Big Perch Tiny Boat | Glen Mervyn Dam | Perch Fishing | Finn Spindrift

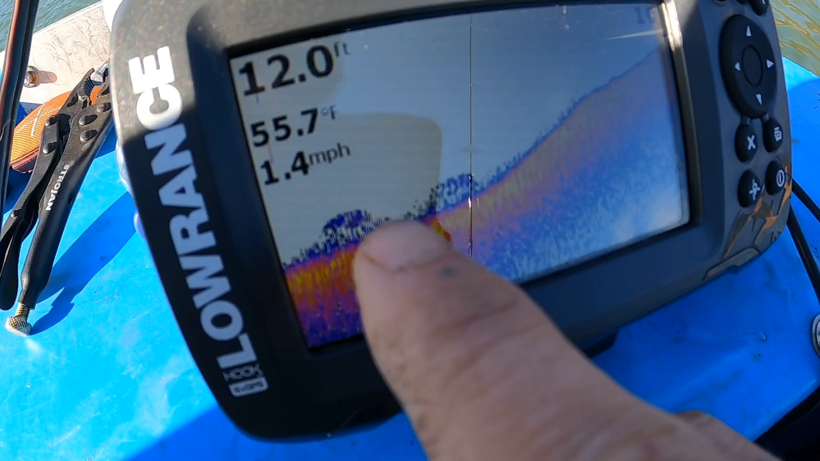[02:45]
On screen: depth 12.0 ft, water 55.7°F, speed 1.4 mph
Tony, maybe on here. Might have hit that thin bump.